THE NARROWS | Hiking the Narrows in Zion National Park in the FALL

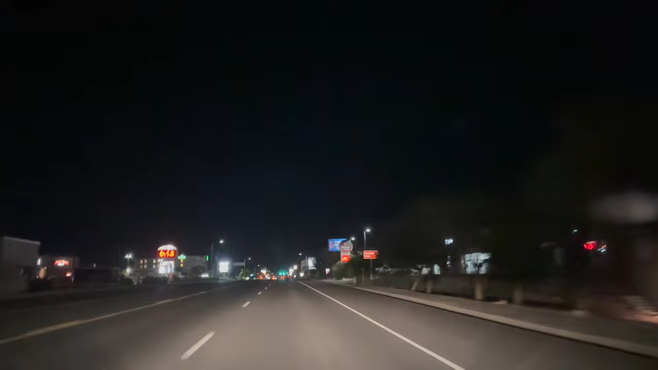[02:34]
Got our McDonald's heading to Zion at 6 a.m. Should get there in about 30 minutes. It actually took us about 45 minutes.